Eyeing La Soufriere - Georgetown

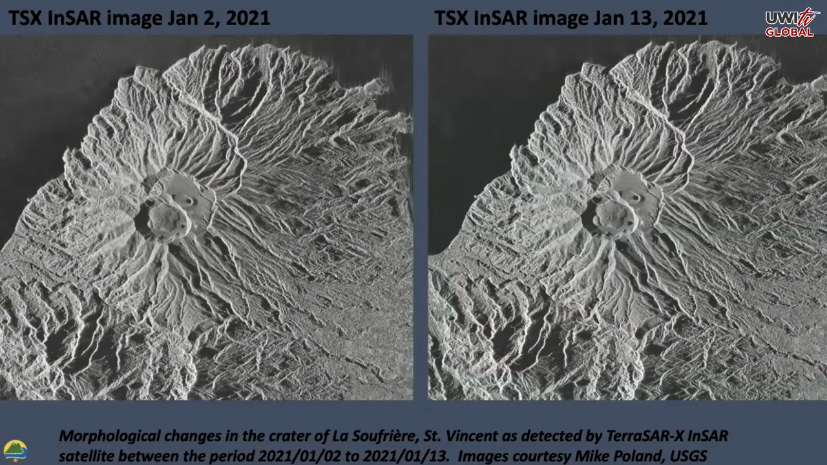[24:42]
We're working with collaborators overseas, colleagues overseas, to use remote sensing techniques like satellite imagery. This is an example of two images, one on the 2nd of January and the 13th of January, that shows you how you could detect the change in the size of the mountain, and that's one way in which you could track it.